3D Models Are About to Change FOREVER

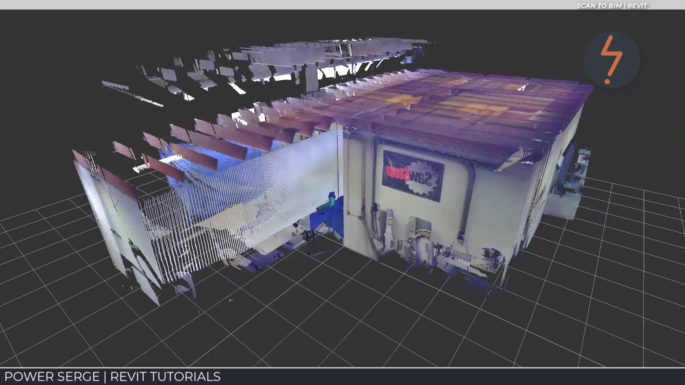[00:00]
Welcome to PowerSearch. Scan to BIM technology is the process of
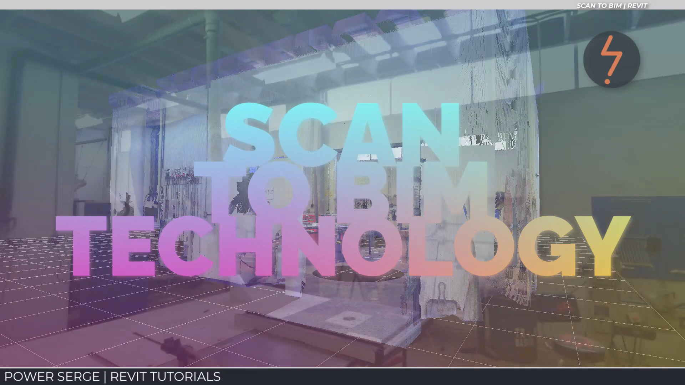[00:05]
capturing a site with a 3D laser scanner and later using that data to create a BIM model.
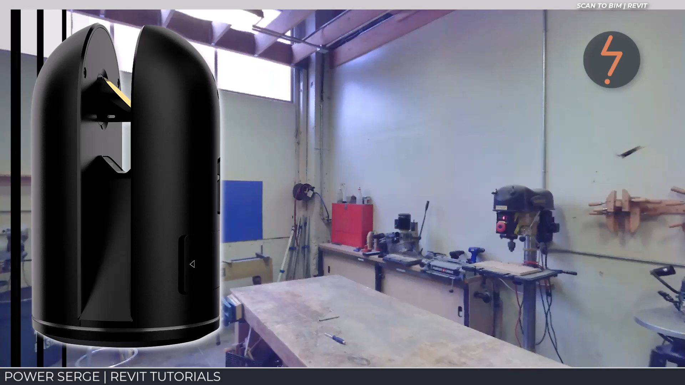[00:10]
I will demonstrate how to quickly convert your point cloud scan into Revit elements.
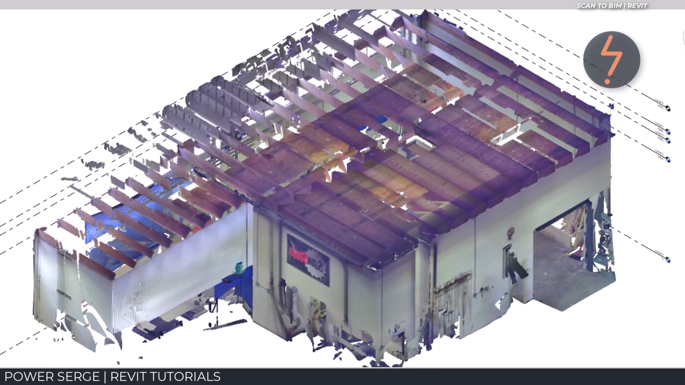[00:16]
Starting with a default Revit template, insert a point cloud.
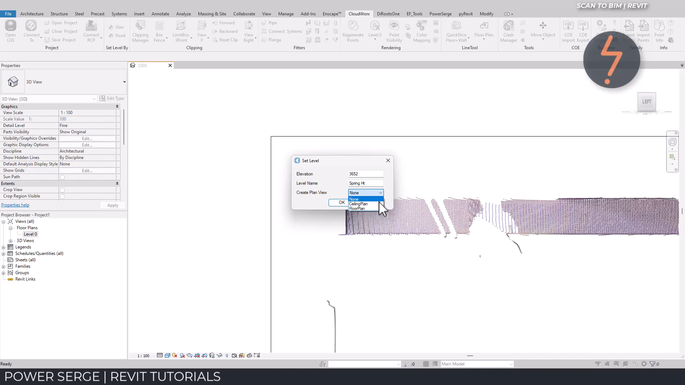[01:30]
and from those points create project levels and associated plans from which to host Revit elements.
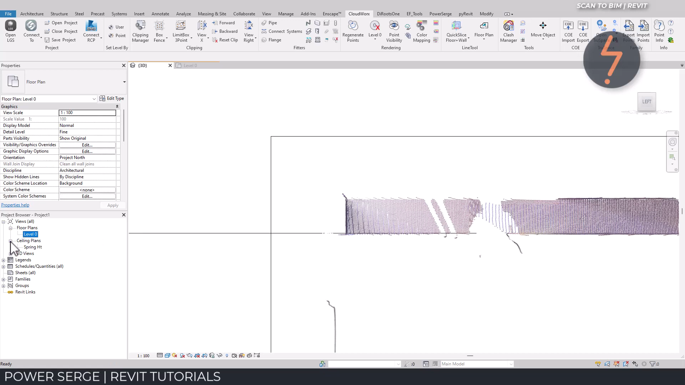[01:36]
Here, I use the point tool to quickly create a level and a ceiling plan as shown here on the browser. Then using the same view, I repeat this process to create a ceiling level, from which I can constrain future elements.
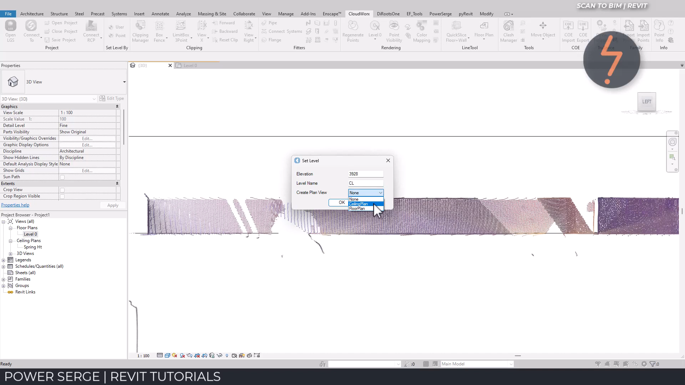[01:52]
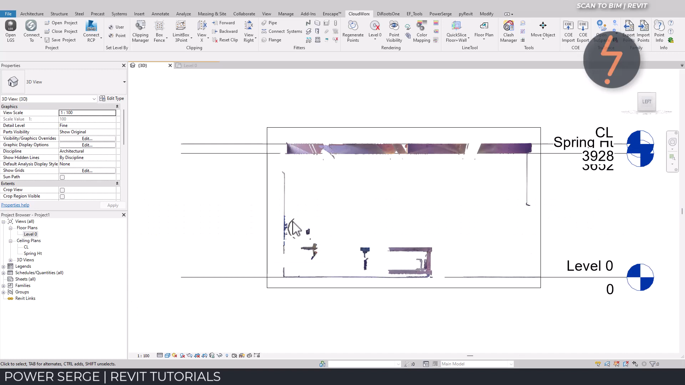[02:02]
Adjusting the view scale can help to view the levels, when they are so close together as they are in this case. Back in the isometric view,
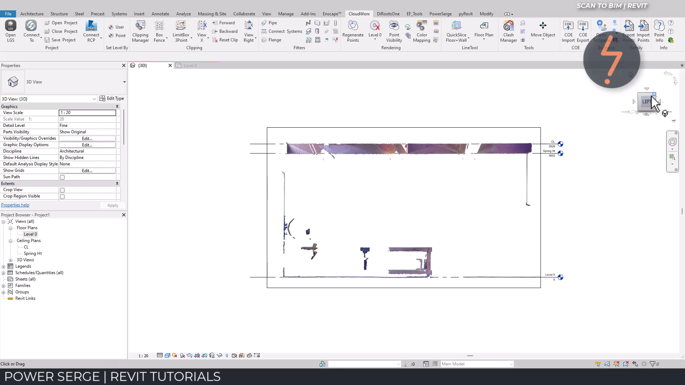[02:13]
I can use the Clipping Manager to toggle the model visibility, depending on what information I need at any given moment.
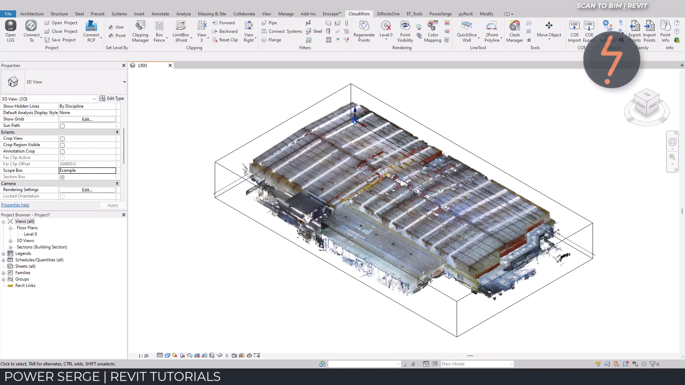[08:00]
Using the TrueSpace tool will enable you to view the point cloud from the various setup stations that we used on site to create the point cloud. This is true scan to beam technology.
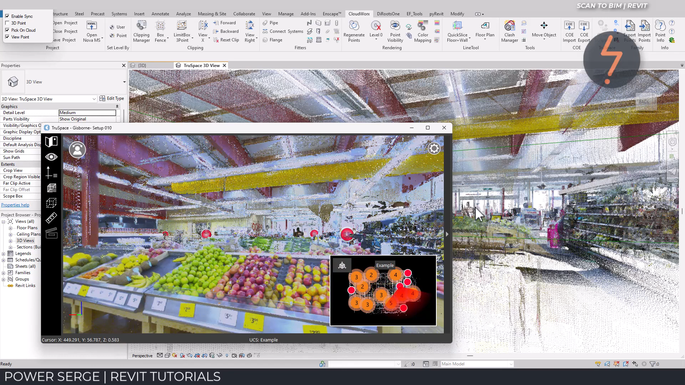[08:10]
Using the red dot, find the setup that you would like to work with to locate an area of interest. In this demonstration I am using the app to locate some beams.
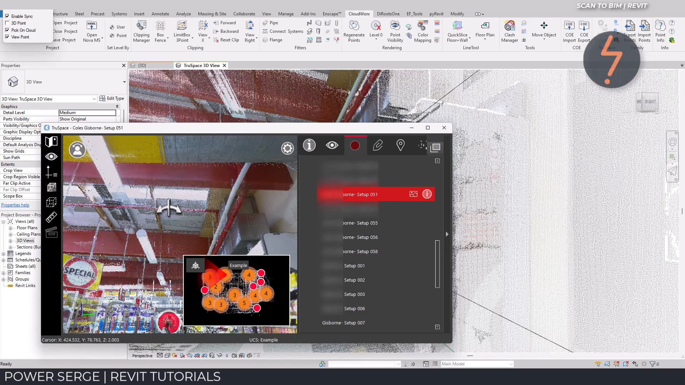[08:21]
And then, with pick on point cloud selected, I can use the beam fitter to quickly place beams in the Revit model. Instantly located in the right place and at the right pitch. That's quite amazing.
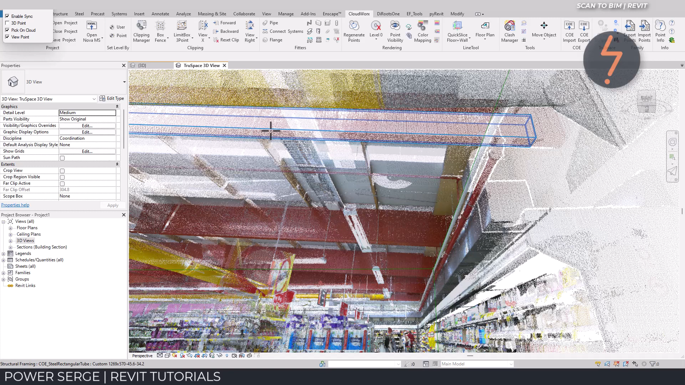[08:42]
It would otherwise take much longer to locate and model this beam using conventional methods. If you think that's amazing, give this video a like.
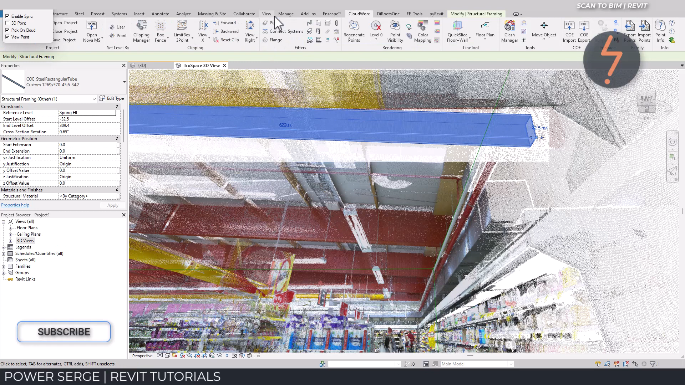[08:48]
Following on, because of the pre-work that I did earlier in the demonstration,
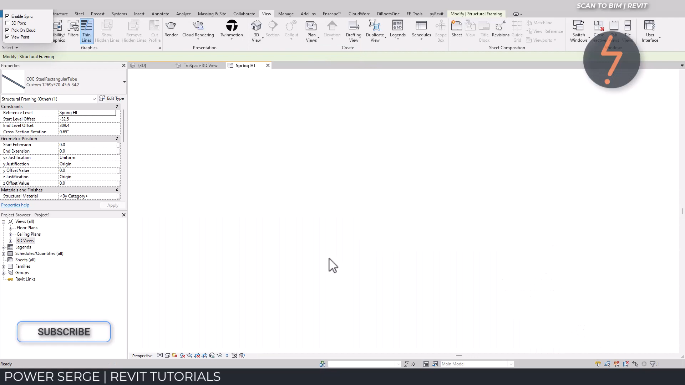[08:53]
I can quickly create floor plan views associated to the level of this beam.
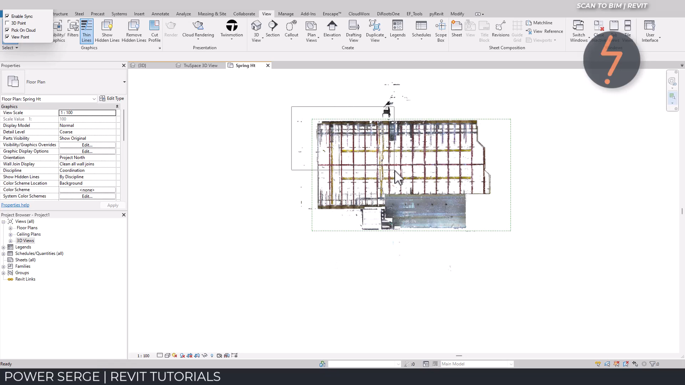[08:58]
This enables me to clearly view the point cloud beams and quickly work up the remaining beams in the model to complete the 3D reconstruction. It is important to note that Cloudworks is the starting point only. You will still need to use WISE workflows to improve modelling efficiencies. This means using Revit's native tools well.
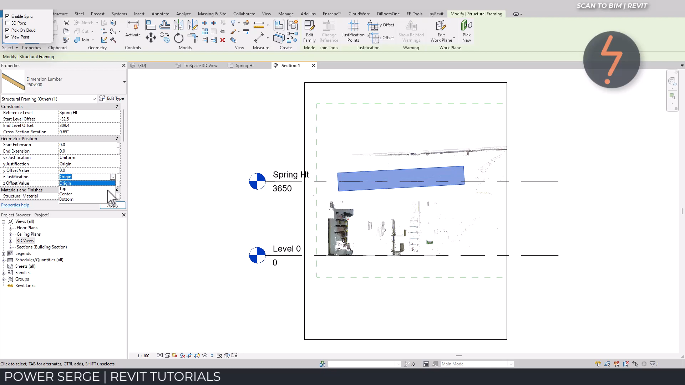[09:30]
And like any Revit project, taking the time to set up beforehand is imperative. In this sectional view,
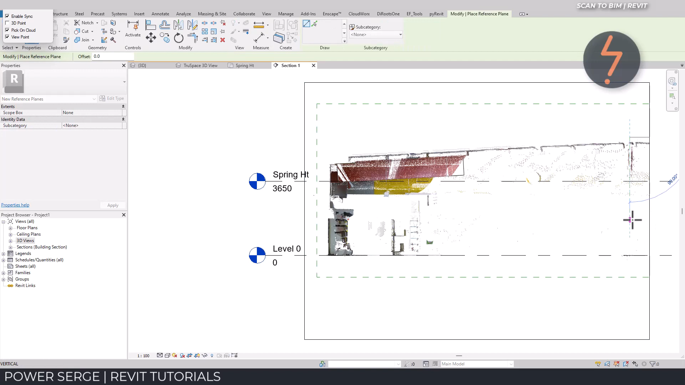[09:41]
I have predetermined levels and a scope box associated, which enables me to cleanly cut the beams where required.
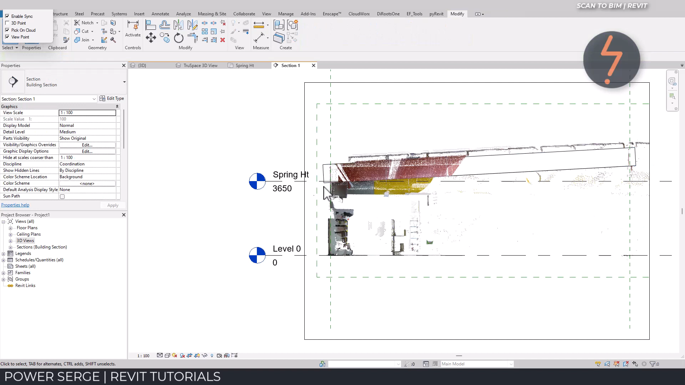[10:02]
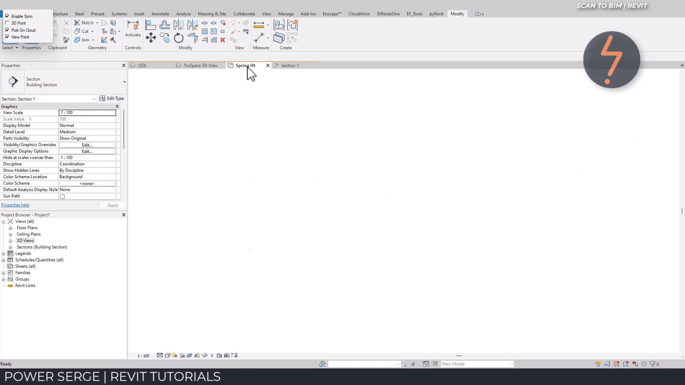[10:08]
For example, with one beam already placed and cut, I can use the array command to quickly replicate them in the model.
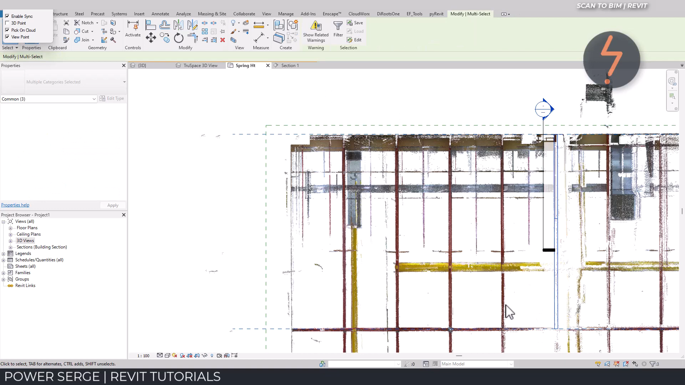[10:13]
Following these principles will mean that you can generate an accurate as built model in a reduced amount of time.